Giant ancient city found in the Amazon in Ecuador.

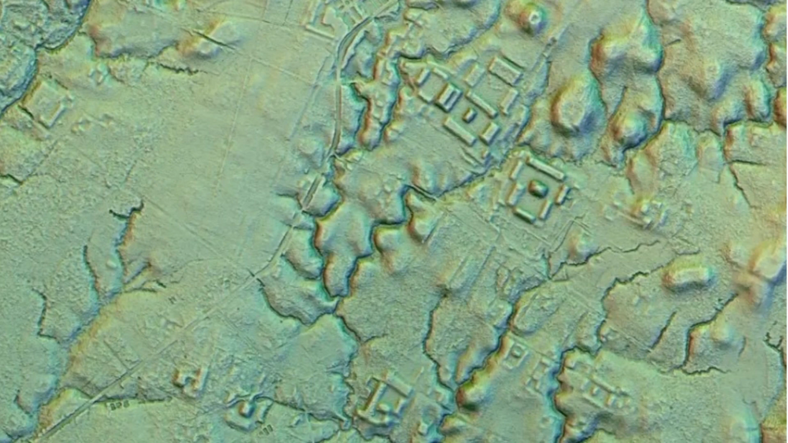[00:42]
Hidden for years under dense foliage, the interconnected agrarian cities were discovered in the Upano Valley, Ecuador after the researcher studied data from a 300 km light detection and ranging, LIDAR, survey. The dense system of pre-Hispanic urban centers has been linked to the ancient Upano people who lived there about 2,500 years ago,